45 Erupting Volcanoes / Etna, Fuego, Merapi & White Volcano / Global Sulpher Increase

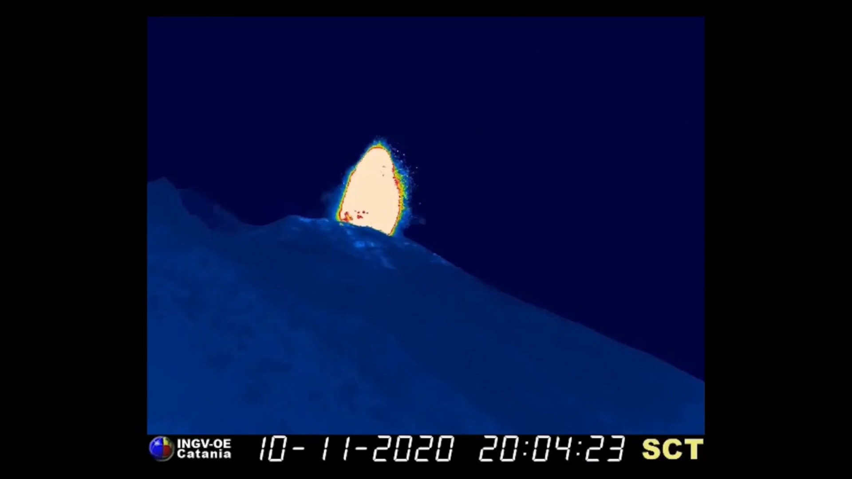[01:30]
First one was on the back side. Look at that. Amazing stuff.
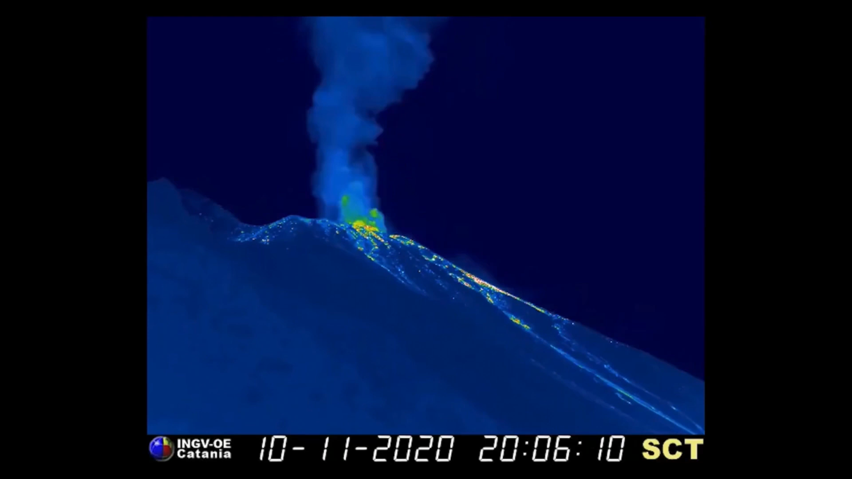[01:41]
Amazing images coming here. If you're enjoying these videos, please don't forget to hit that like button. Share with your friends and family from around the world. Here comes the other eruption. Just to the left of it.
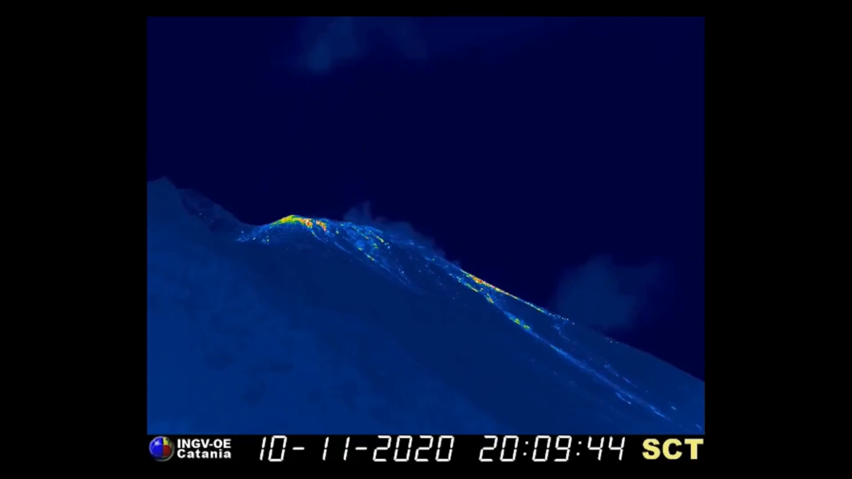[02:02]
Mount Etna. And this was on November 10th. So this past week has been pretty active for volcanic activity.